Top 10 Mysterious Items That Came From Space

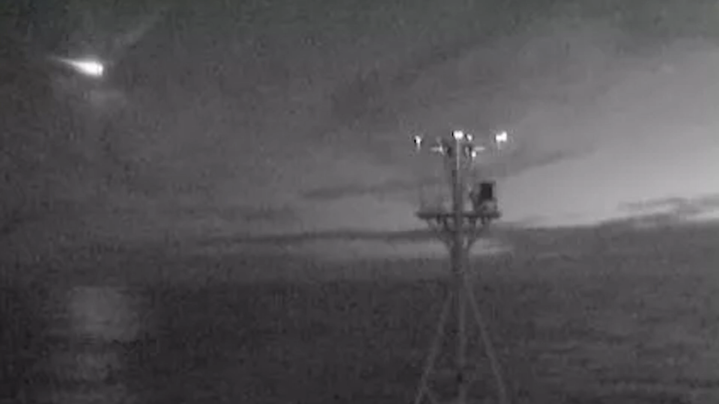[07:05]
The video footage is black and white, but the researchers that saw it first hand claimed that the meteor-like object that was flying through the sky was green.